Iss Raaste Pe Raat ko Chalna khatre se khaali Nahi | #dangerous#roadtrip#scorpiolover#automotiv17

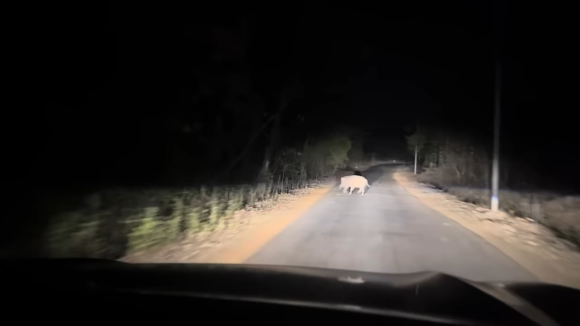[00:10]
और एक बात और है भाई, ये रास्ता ना रात को आपका जंगली सुअर, जंगली सुअर, तो वही मैं कह रहा था भाई।
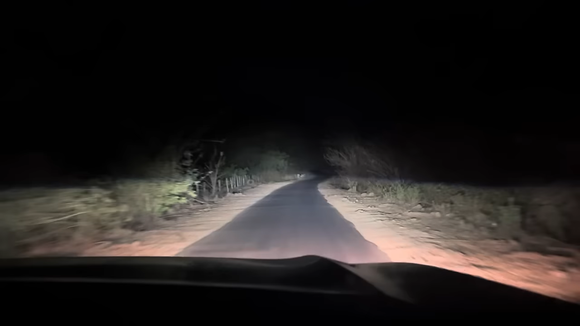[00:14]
चीज और खास है भाई इस रास्ते की, अगर आपके पास
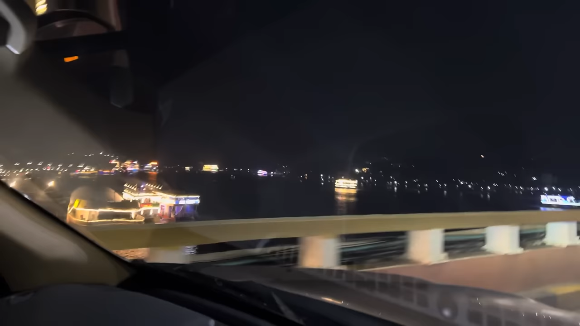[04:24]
बाकी भाई रात को ऐसा नजारा रहता है भाई, ये जितने भी कैसीनोज हैं ये देख लो भाई अभी फ्लाईओवर से ऐसे दिखते हैं,
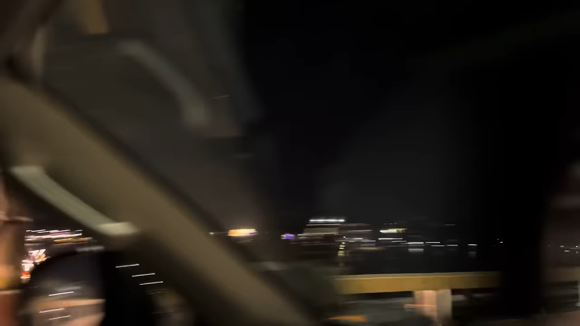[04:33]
मैं उत्ते दिल छोड़ आया,
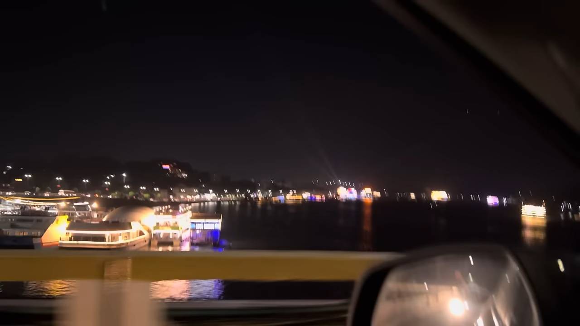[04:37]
फुल लाइटिंग भाई फुल लाइटिंग, हाँ फुल म्यूजिक।
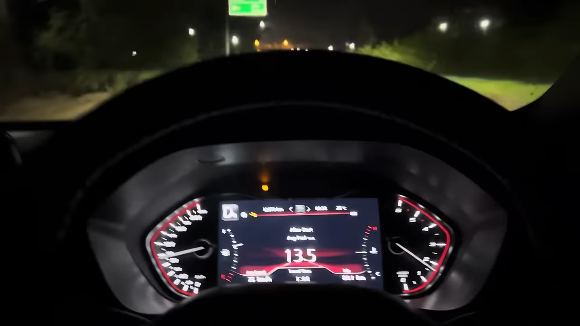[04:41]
तो भाई मैप हमने लगा लिया है अपना भाई मुंबई का,
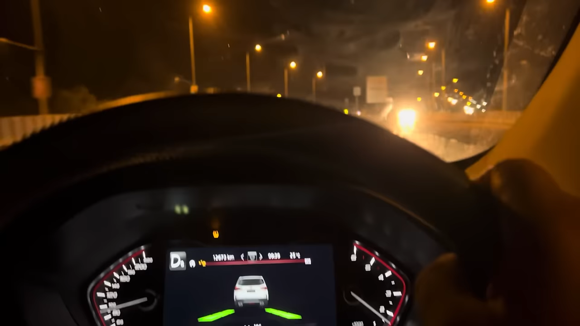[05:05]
एंड भाई जो स्पीड रह रही है वो चला रहा हूँ 100 110 100 110 के अराउंड ही चला रहा हूँ। पता नहीं लगता है यार इसके अंदर 100 की स्पीड तो ऐसे लगता है 60 70 पे गाड़ी चल रही है।
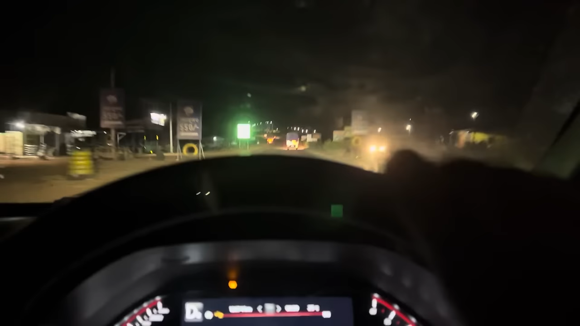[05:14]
ड्राइव अच्छी है भाई गाड़ी की,
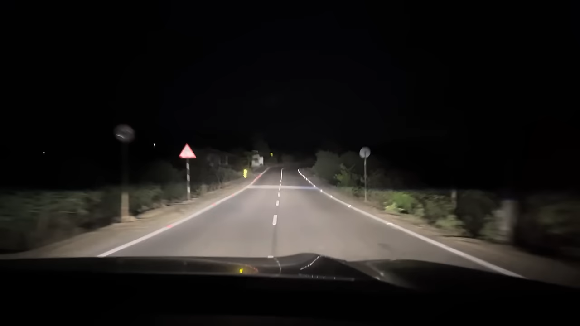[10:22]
ऐसी बात नहीं है, मैं बताया था ना स्टार्टिंग में, रास्ता बहुत बढ़िया है, सड़कें बहुत बढ़िया है, खड्डे वड्डे कुछ नहीं है, बस रास्ते को एंजॉय करते चलो चाहे सिचुएशन कोई भी हो।